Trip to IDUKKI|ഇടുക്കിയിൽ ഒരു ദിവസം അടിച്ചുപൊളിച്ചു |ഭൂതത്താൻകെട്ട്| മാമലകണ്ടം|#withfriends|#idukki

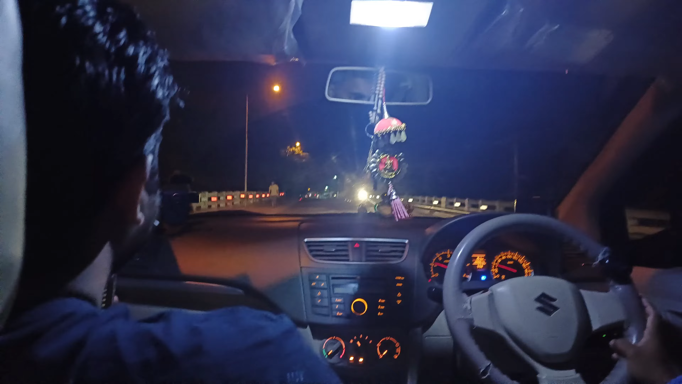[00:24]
ഞങ്ങൾ രാവിലെ തന്നെ നമ്മുടെ യാത്ര സ്റ്റാർട്ട് ചെയ്തു.
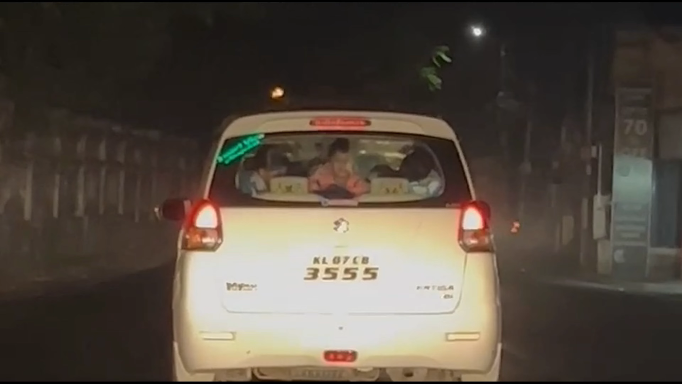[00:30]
ആ ഒരു 5:30 ആയപ്പോൾ തന്നെ ഞങ്ങൾ തിരിച്ചു. അപ്പം പോകുന്ന വഴി നമ്മുടെ രണ്ട് കാറിലായിട്ടാണ് പോയത്.
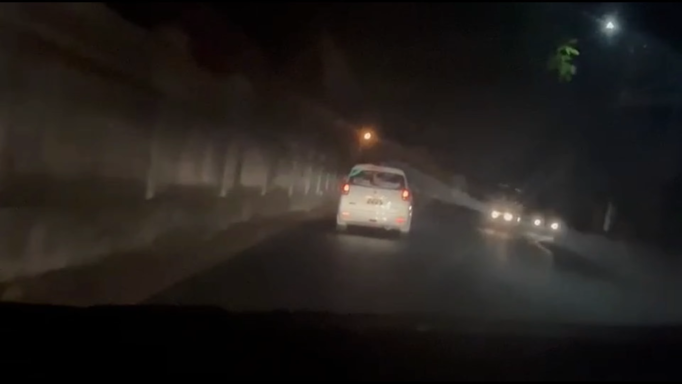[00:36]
അങ്ങനെ പോകുന്ന വഴിക്ക് നമുക്കൊരു ചായ കുടിക്കണമെന്നൊക്കെ തോന്നി. സ്ഥലമൊന്നും എനിക്ക് ഓർമ്മയില്ല എവിടെയാ നിർത്തിയെന്നുള്ളത്. എല്ലാവരും കൂടെ ഒരു ചായ കുടിക്കാനായിട്ട് ഇറങ്ങി.